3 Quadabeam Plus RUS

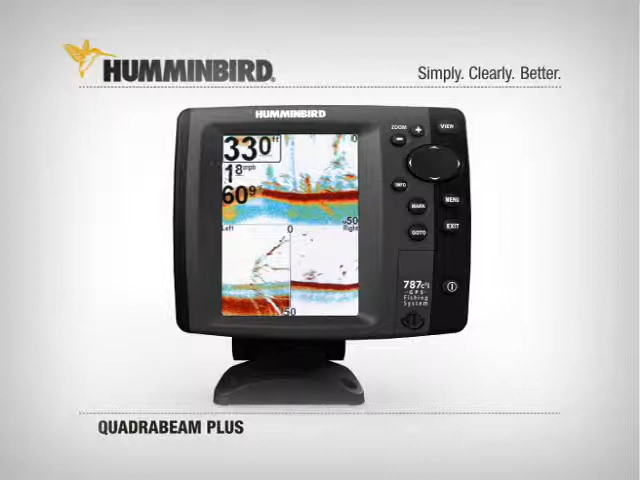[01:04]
Этот эхолот позволяет забрасывать блесну точно в место расположения рыбы. Дисплей эхолота разделен на три секции. Верхняя показывает рыбу непосредственно под лодкой. Нижняя секция отражает состояние слева и справа. Просто забрасывайте туда, где располагается рыба. Для более широкого покрытия и великолепной детализации дна, эхолот QuadroBeam является отличным выбором, рассказывает Элтон Джоунс.